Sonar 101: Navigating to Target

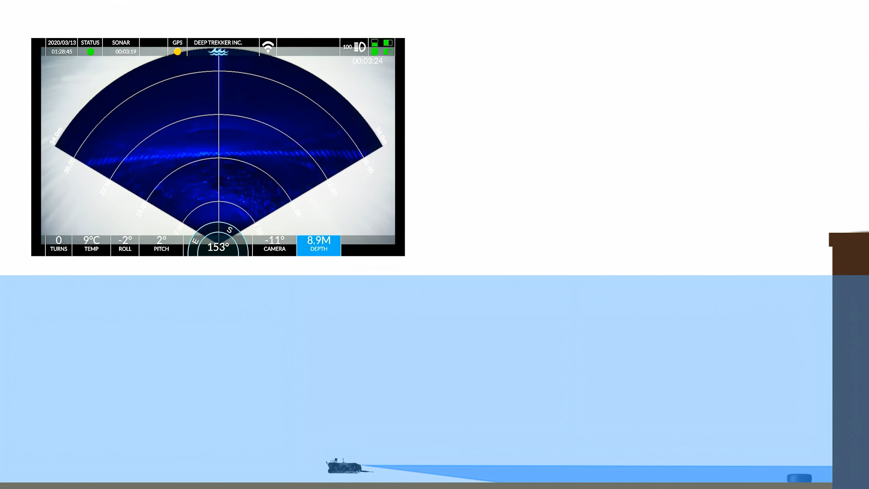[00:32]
On screen: water 9°C
we're going to slowly lower our sonar and camera angle so that we can hopefully have those beams scrape the sea floor and reveal any kind of interesting objects we might want to find here. Same as before, we're now going to decrease our range yet again so that we fill up more of that sonar display with usable data because there's no reason to have all of that extra wasted space there at the top.
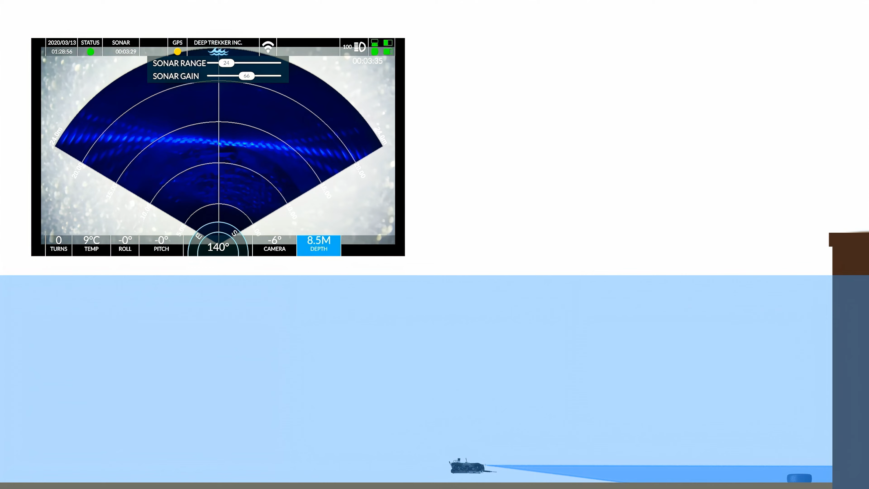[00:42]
On screen: water 9°C
These acoustic waves do not penetrate hard surfaces like x-rays, so anything above that bright corrugated retaining wall there on our sonar display is just noise. Now, at the bottom of our sonar display, sometimes you'll notice a bit of a black area. What this is, is a blind spot and it goes from the bottom edge of the sonar to directly in front of the ROV, essentially making a right angle triangle. Now that we have our point of interest centered on our center line,